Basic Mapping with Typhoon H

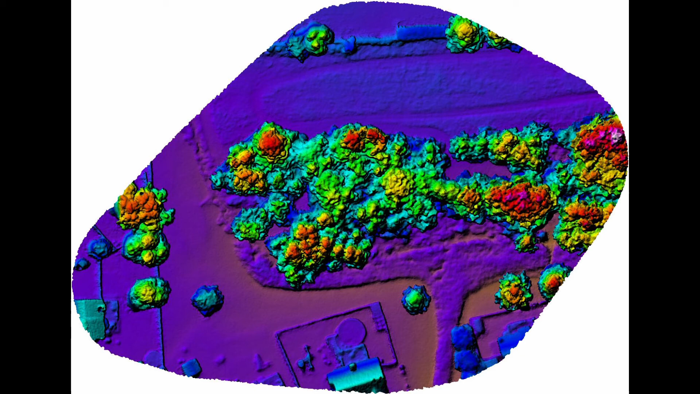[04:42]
So you can't really tell what it is a stream bed. Here's a view of the object file.